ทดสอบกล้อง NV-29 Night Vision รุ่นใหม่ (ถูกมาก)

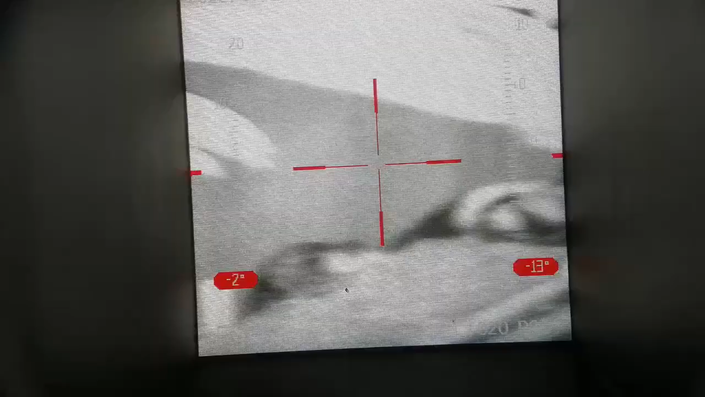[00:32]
เวเซอร์ค่ะ พระชายอร์เร็จจะมองไป 200 เมตร สองสามเมตรนะครับ
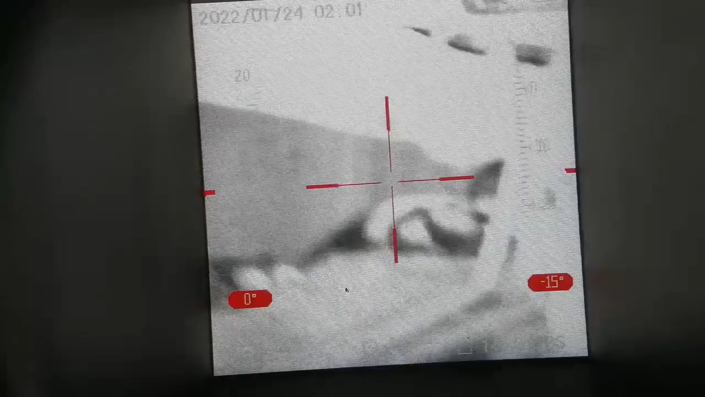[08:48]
หรือ 300 m lamล judithật
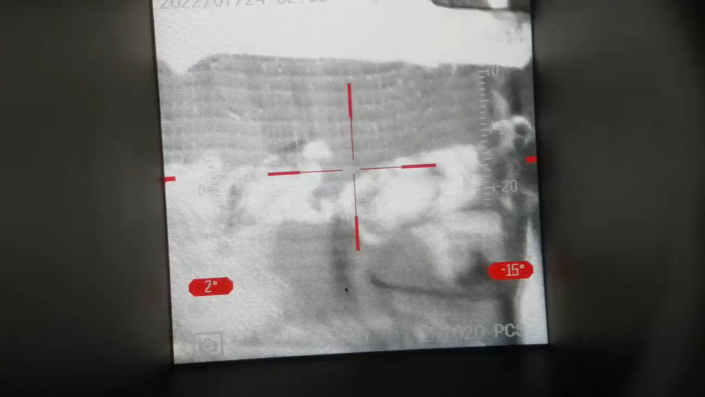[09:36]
ไก่ครับ ไก่ นี่ นะครับ
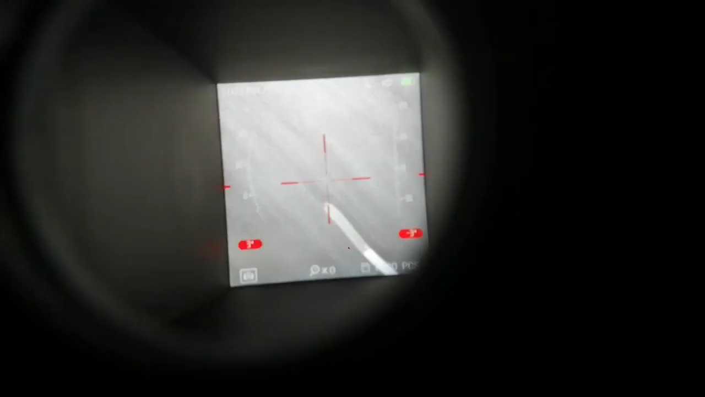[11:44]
นิวิชั่น Nv 29 นะครับ active, คุณก็จะเห็นประมาณนี้นะครับ,
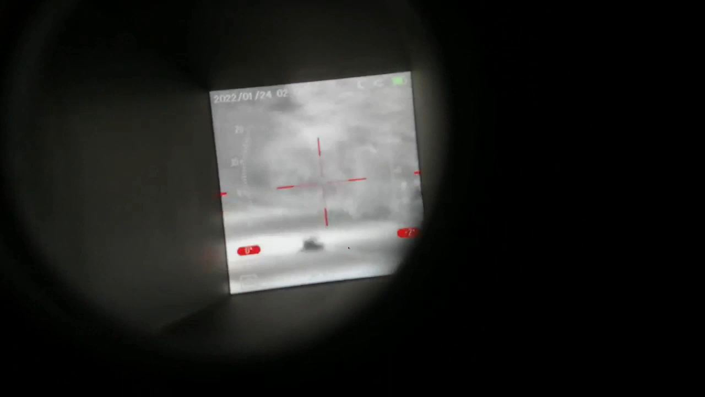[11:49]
ZoomZoom นี่นะครับ Zoom
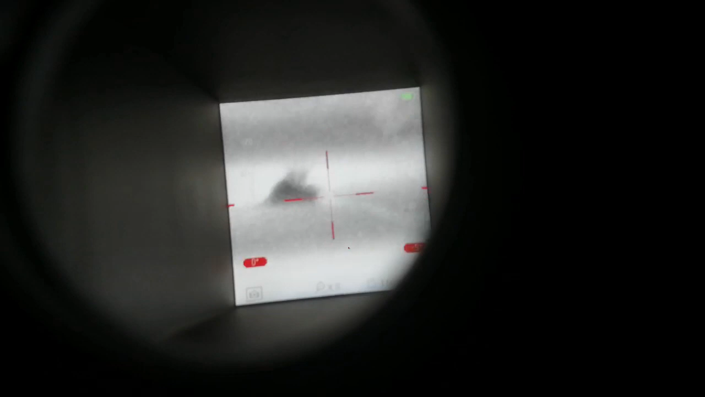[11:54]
ในคือซี Zoom เลยนะครับ ซวุมออก นี่นะครับ